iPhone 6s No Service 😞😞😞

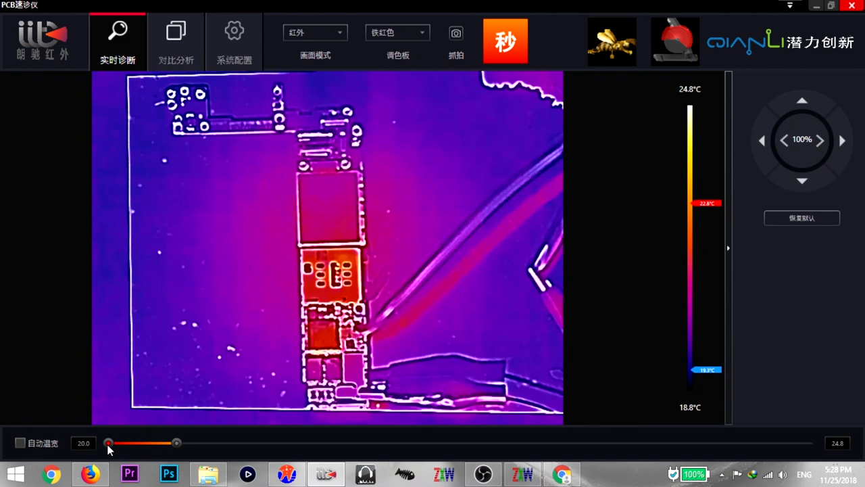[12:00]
On screen: scale top 24.8°C, scale bottom 18.8°C
طيب السلك درجة حرارته كام السلك درجة حرارته 20 طيب خلونا ندوس Automatic Finder وقام بحرارة طبعا مش ببين ان فيه اي حاجة هنا هنا دي اللي بيلمع ده اللي عطيني درجة حرارة هنا ده ده وهمي لان السطح اللامع بيعمل منعكاس كده طيب فيه هنا جنب الباسباند CPU درجة حرارة 22.14 وتقريبا هي دي اعلى درجة حرارة
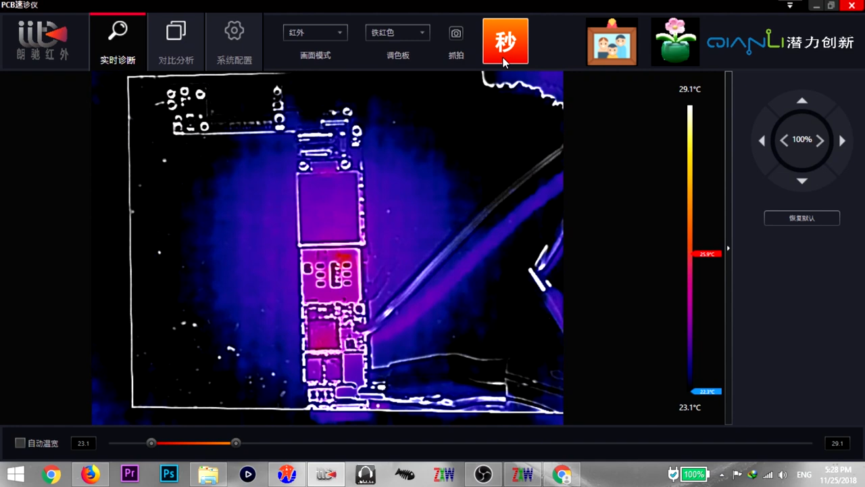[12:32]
On screen: scale top 29.1°C, scale bottom 23.1°C
طيب طيب طيب طيب طيب طيب نقل بالبورد الناحية التانية ونشيك هل
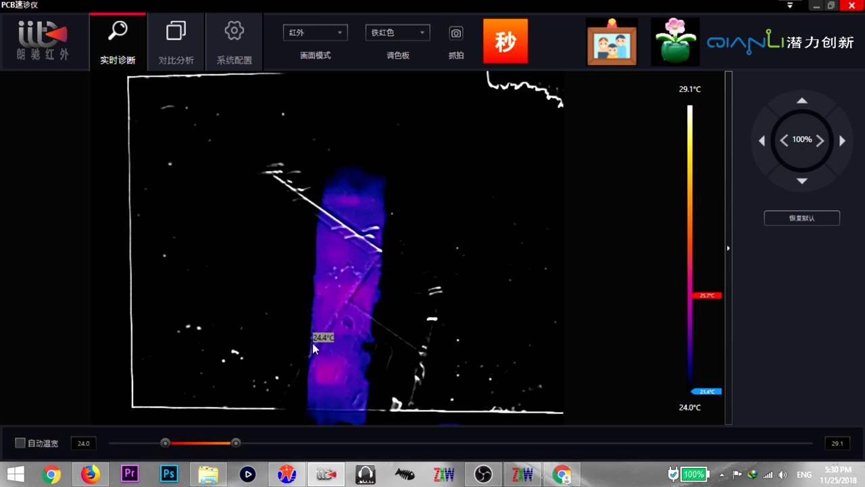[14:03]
On screen: scale top 29.1°C, scale bottom 24.0°C
بدون ما اشيل اي سي الباور طب هنا اوصل الحرارة اه هنا اوصل الحرارة خمسة عشرين وستة عشرين يعني الشورت مش في اي سي الباور
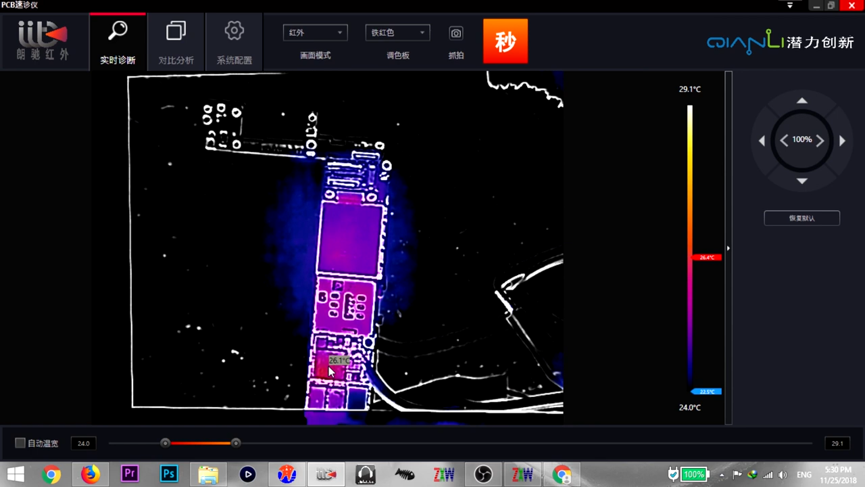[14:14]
On screen: scale top 29.1°C, scale bottom 24.0°C
يعني اعلى درجة حرارة هناك اربعة وعشرين هنا درجة الحرارة اوصله ستة وعشرين وبتنزل لأربعة وعشرين
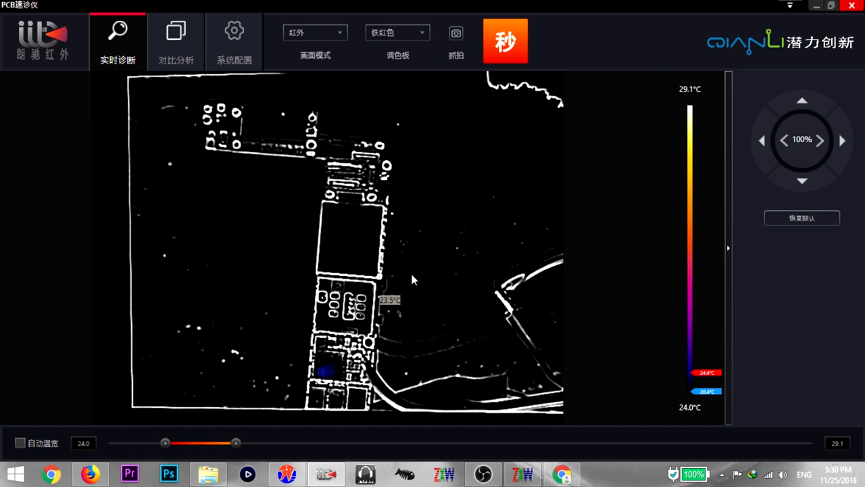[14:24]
On screen: scale top 29.1°C, scale bottom 24.0°C
طيب اي رايكو نشيل الباسباند باور ولا نشيل الباسباند